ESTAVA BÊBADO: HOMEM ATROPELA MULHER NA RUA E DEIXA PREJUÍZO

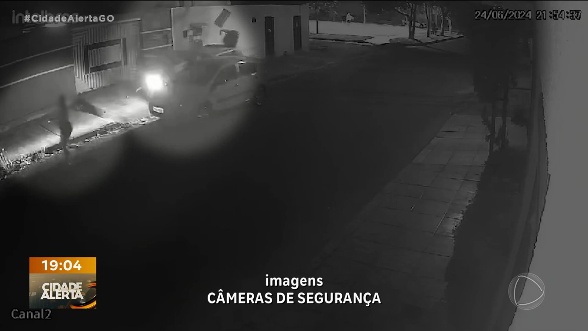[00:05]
O carro vem com tudo logo atrás. Ela percebe e tenta ir para o passeio.
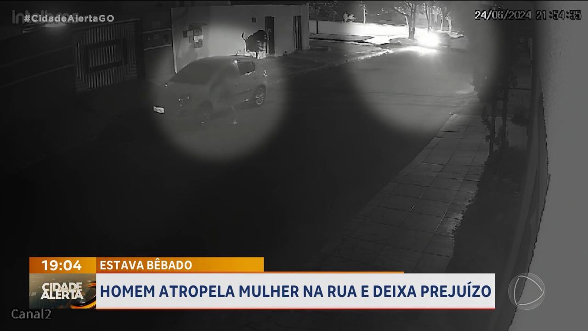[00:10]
Primeiro o veículo invade a calçada, depois pega a lixeira. E por fim atinge o carro estacionado e também a moça. Pessoas que estavam no local não deixam o motorista fugir. Ele estava bêbado. A equipe confirmou que ele estava visivelmente embriagado.
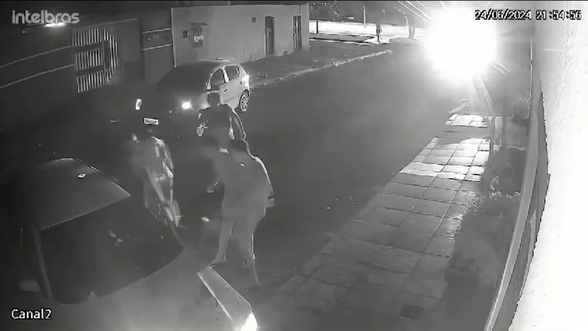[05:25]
Aí a hora que eu cheguei, eu fui lá dentro do carro pra conversar com o rapaz, pra ver quem que era. Ele beba, não conseguia falar nada, só levantou lá e caiu. Beba. Tá, beba.